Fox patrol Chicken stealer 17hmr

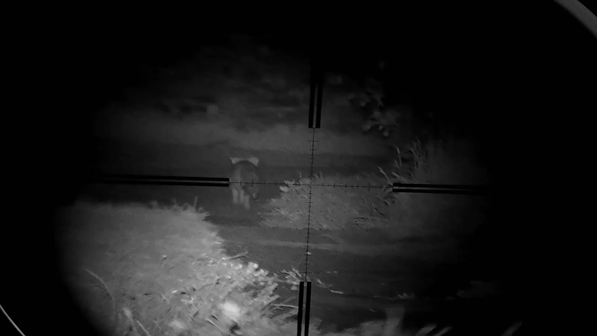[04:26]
But we know roughly around maybe 2 hours later it'll come straight back towards us.
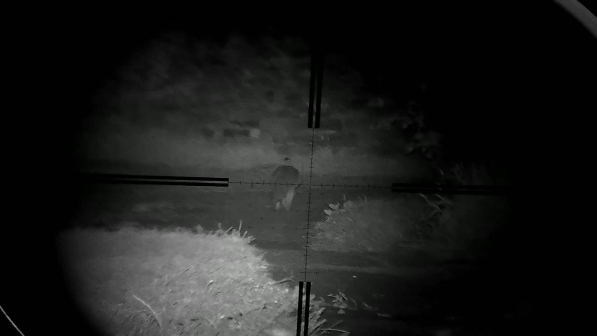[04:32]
So now it's just a waiting game. This is just over 100 yards. So for me, I don't think it'd be right to shoot it. I want it to be a lot closer.
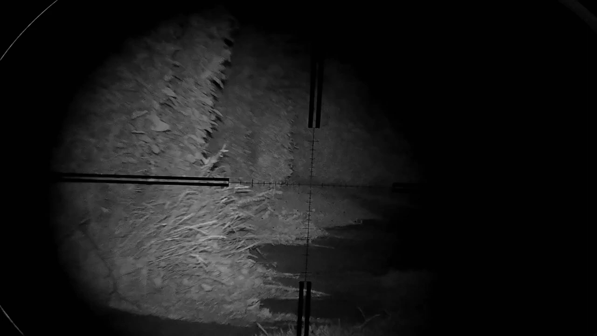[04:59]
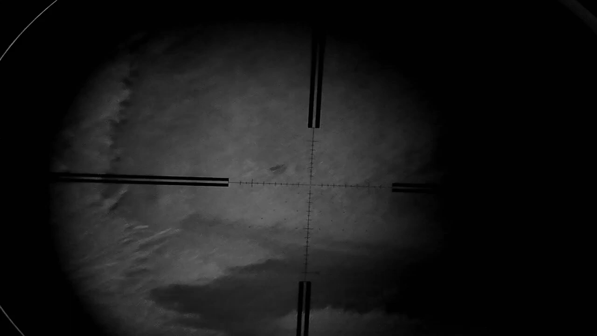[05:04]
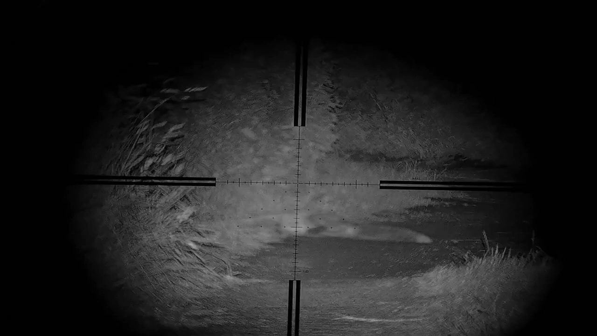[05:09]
2 hours later, on cue, it shows up again.
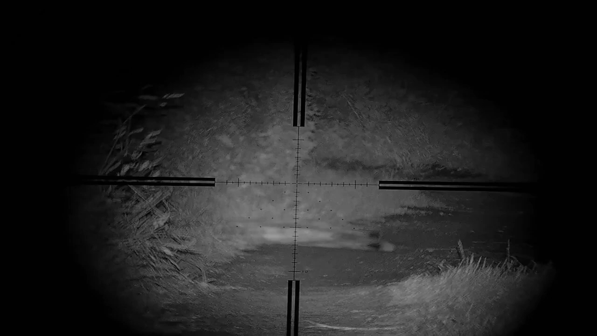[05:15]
Unfortunately, it came out of nowhere, so I didn't have time to hit record quick enough, so you're only getting the end result.